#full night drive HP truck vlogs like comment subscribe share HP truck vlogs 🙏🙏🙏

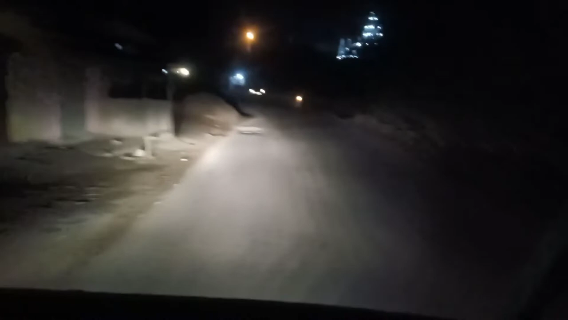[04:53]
भाई साहब हम पहुंच चुके हैं भरतगढ़, ये अब हम यहाँ से जाएंगे मेन रोड से। यहाँ पे फोर लेन रोड है, तो वो देखो सामने फोर लेन रोड,
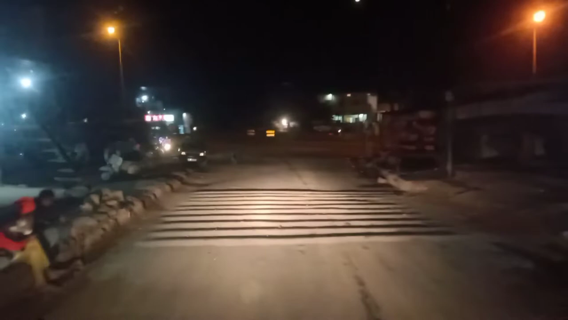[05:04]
तो यहाँ से चलेंगे हम फोर लेन से, देखते हैं कहाँ तक चला पाते हैं गाड़ी हम। तो वो हमारा गुरुद्वारा भरतगढ़ का गुरुद्वारा,
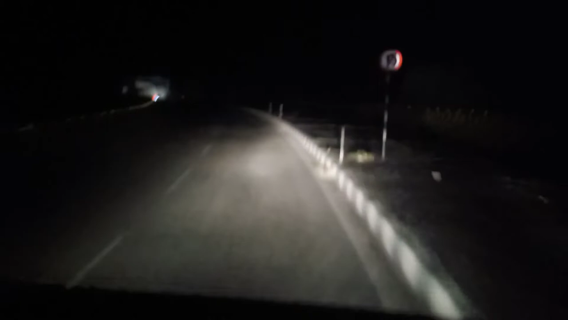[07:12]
भाई एक नाइट लगा के देखो यार, फिर पता चलता है ड्राइवर लेन क्या चीज़ है। ये हमारा भरतगढ़ का ब्रिज जो नहरों से नहरों के ऊपर है,
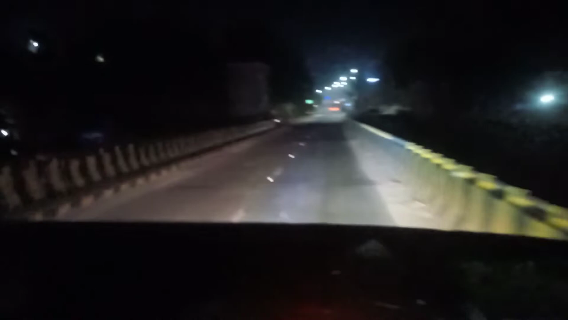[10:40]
और आगे बताते हैं आपको। ये और ये बस स्टैंड आगे, पुराना वाला बस स्टैंड ये था, और ये चला गया ऊपर को राइट साइड में हमीरपुर को रोड,
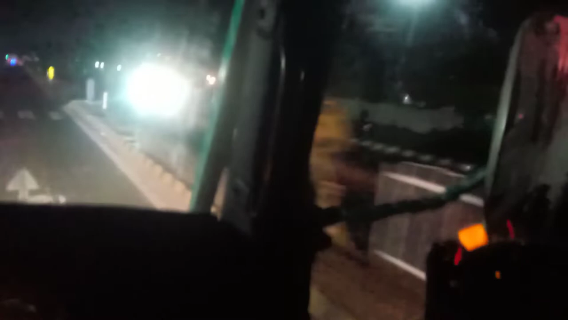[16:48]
और ये भी इधर भी, ये देखो ये सब ट्रेनिंग ग्राउंड है।
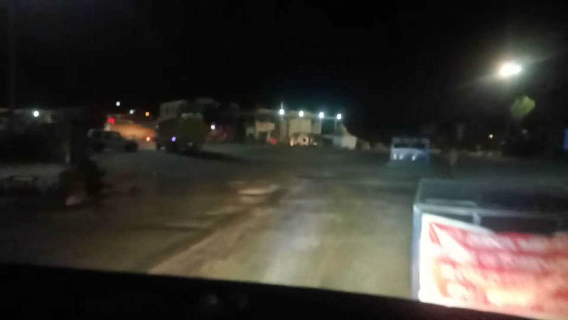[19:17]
अरे अच्छा ठाट कहाँ जा रहा है भाई, मार देंगे यहाँ पे लोग तुझे। अच्छा ठाट चला गया रॉन्ग साइड,
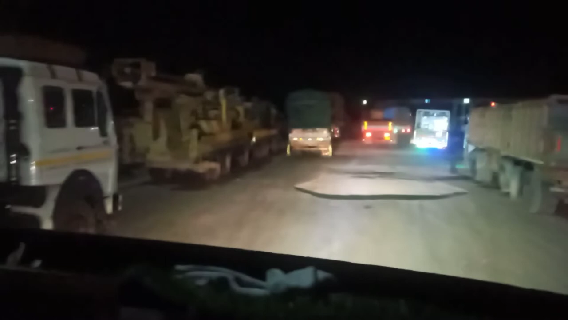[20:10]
तो भाई ये शायद यहाँ पे क्या रौला है, गाड़ियाँ जा नहीं रही है क्या, देखते हैं यहाँ पे पूछते हैं क्या सीन है भाई।
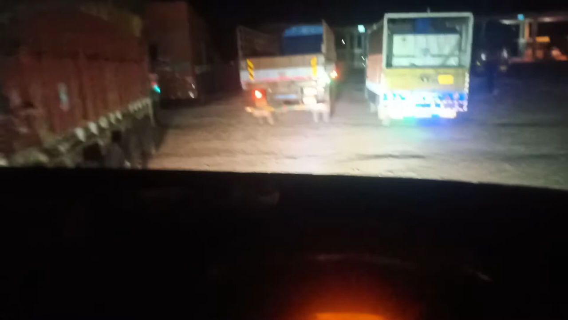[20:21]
यहाँ पे बैग भी मुड़ गया, बस ना बस से तो भाई वहाँ से ही जाएगी। हम गाड़ी यहाँ पे लगाते हैं और चलते हैं पूछने के लिए भी क्या सीन है भाई। शायद तुम टायर चेक करो,
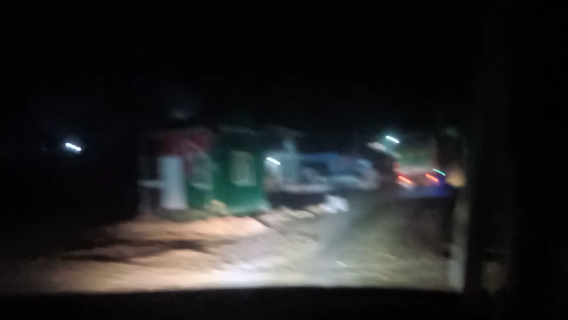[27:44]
अभी यहाँ पे जाके आगे साइड में लगा देंगे गाड़ी और रोक लेंगे, वो जा रही हमारी गाड़ी।